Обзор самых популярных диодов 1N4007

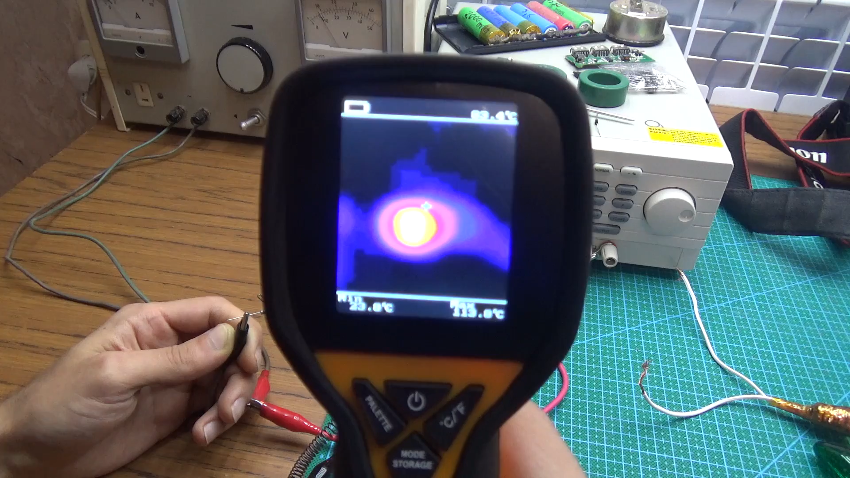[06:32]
температура на диоде 110 градусов это довольно внушительная температура 113 где-то градусов сейчас я подожду наверное
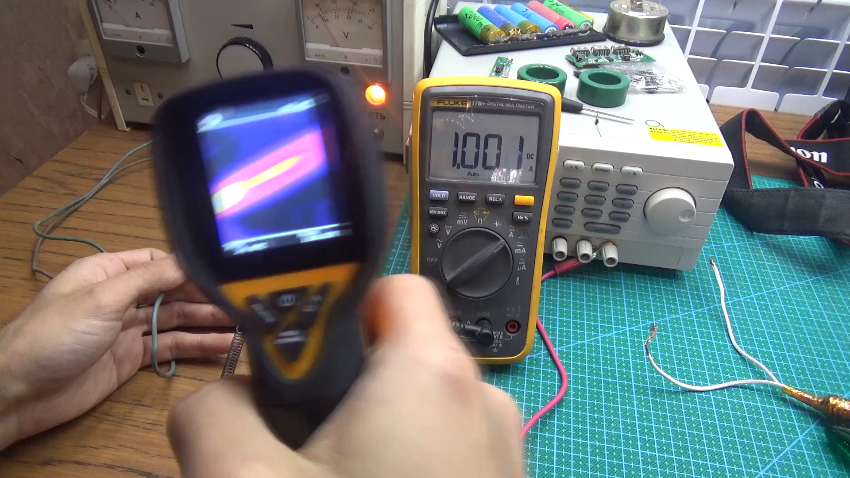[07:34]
нужно учитывать что проволока нагревается до 100 градусов поэтому влияет и именно до горячая